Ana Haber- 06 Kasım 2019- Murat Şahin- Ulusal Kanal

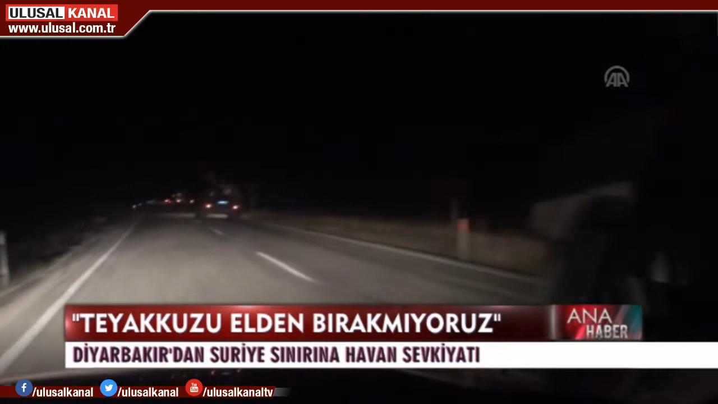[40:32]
Bu görüntüler sınır hattında çekildi. Diyarbakır'dan Suriye sınırına askeri sevkiyat yapıldı. Diyarbakır'daki birlikten çıkan askeri araçlar arkasındaki havan toplarıyla birlikte Şanlıurfa'ya doğru hareket etti.
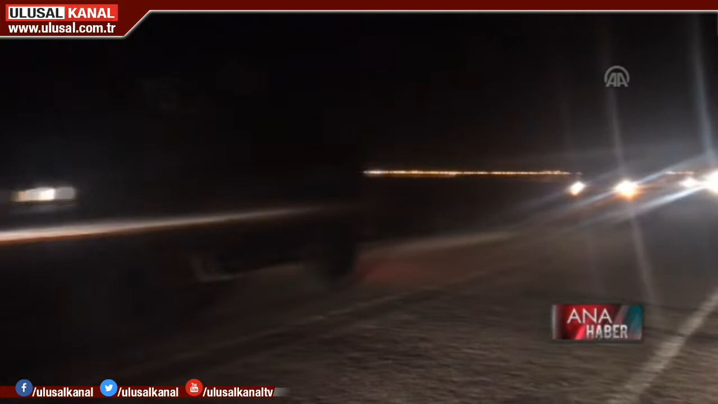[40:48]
Havanların Suriye sınırındaki birliklerde konuşlandırılacağı belirtildi.